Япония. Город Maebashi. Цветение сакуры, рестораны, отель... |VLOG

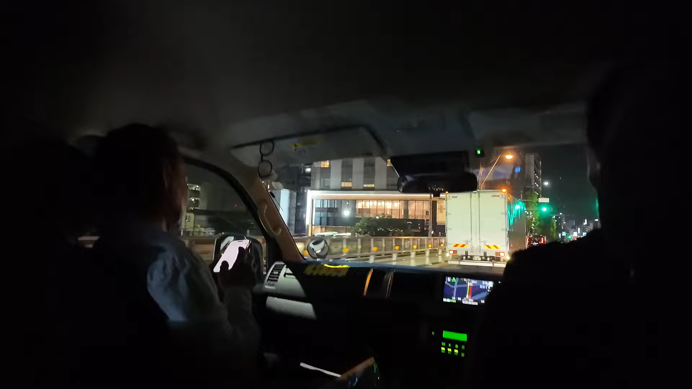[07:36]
Обратите внимание, что в Японии праворульные автомобили и левосторонние движения.